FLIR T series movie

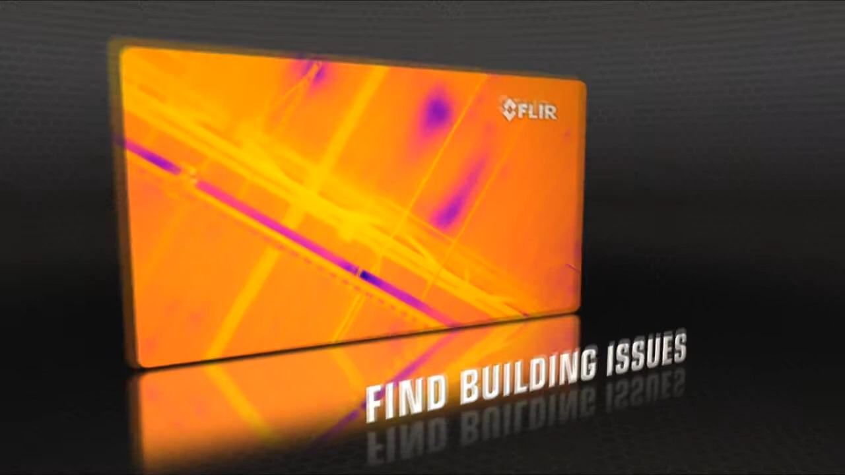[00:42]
With a choice of 320 or 640 thermal resolutions,
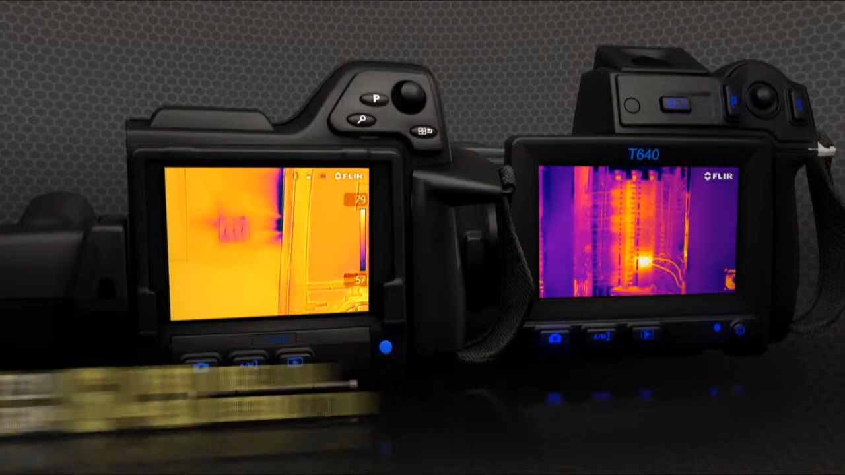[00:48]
only T-Series captures such vivid shots so effortlessly,
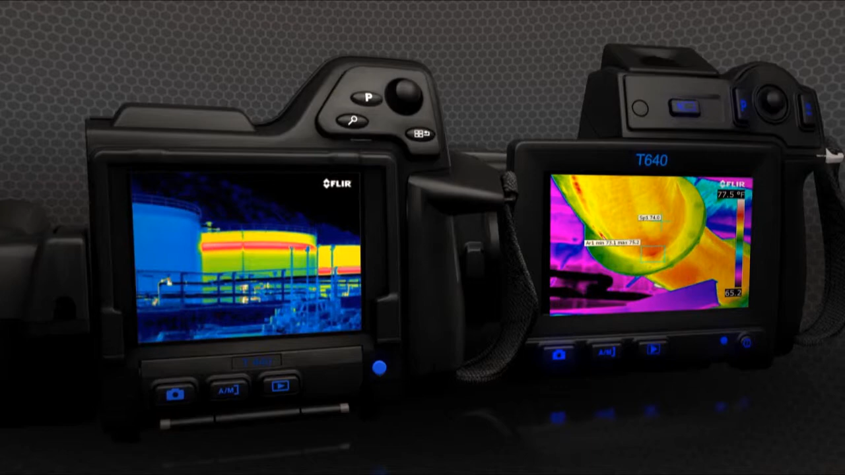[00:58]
On screen: scale top 77.5°F
T-Series also makes life easier with MSX,
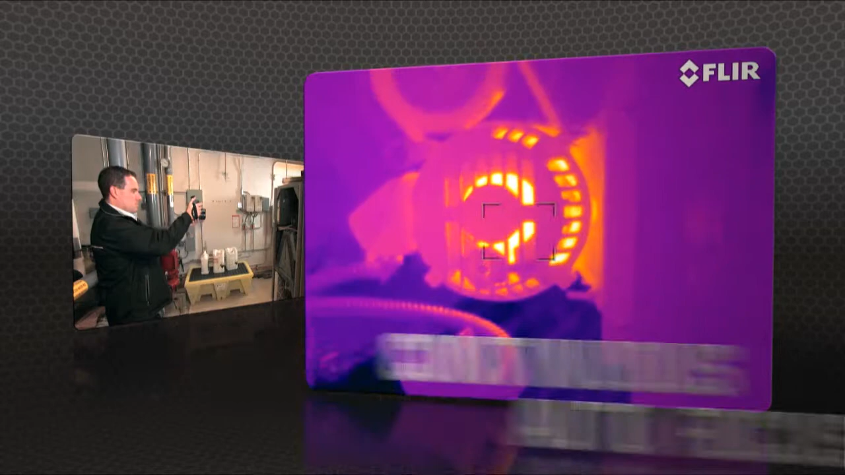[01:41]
It keeps images razor sharp no matter where you aim.
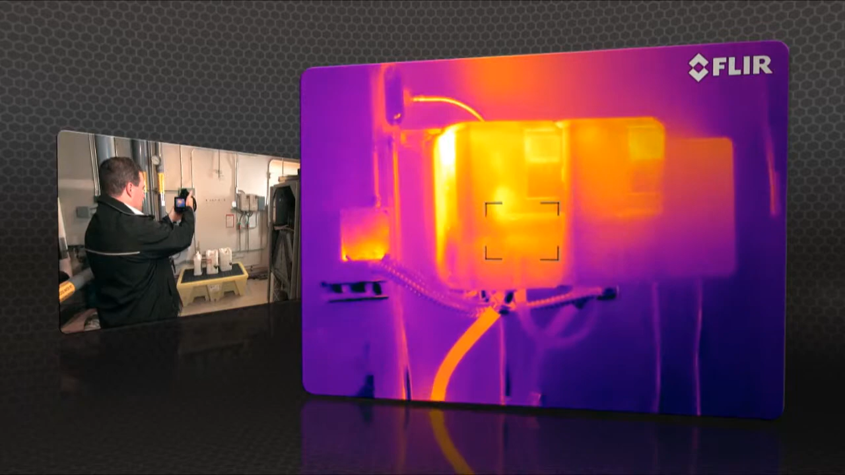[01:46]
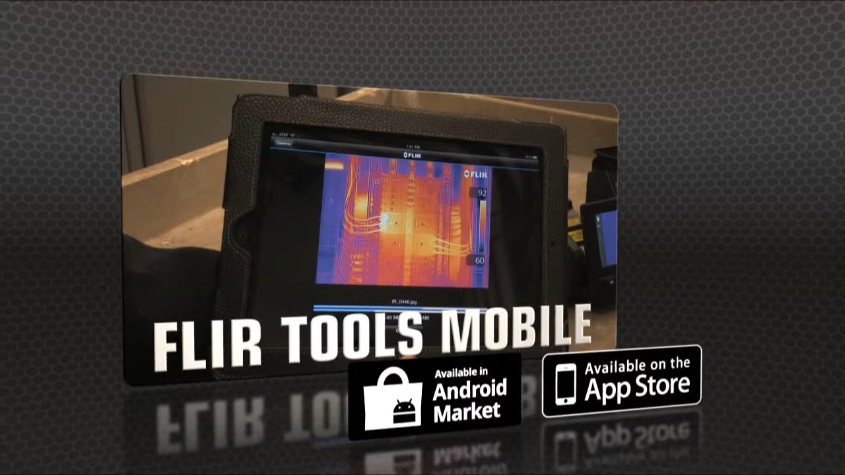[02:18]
Import images from the T-Series with your iPad or smartphone,